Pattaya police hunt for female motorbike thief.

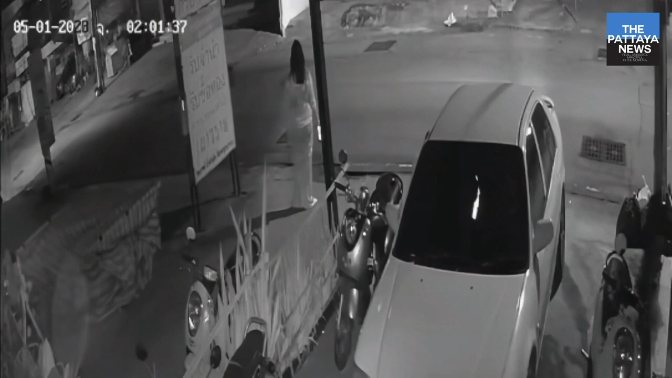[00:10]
his motorbike was brazenly stolen at about 2 o'clock a.m. while parked out in front of his house while he was sleeping. Hey everybody, I'm Adam. It's TPM Media. Thank you for tuning in. Now, as for the CCTV footage that you're watching, the man is hoping that police are able to quickly capture the motorbike thief as soon as possible. As seen in the footage, the woman appears to be a slightly overweight Thai woman that stops and looks around for a while, checks her phone, and seems to make sure that nobody else is around before she,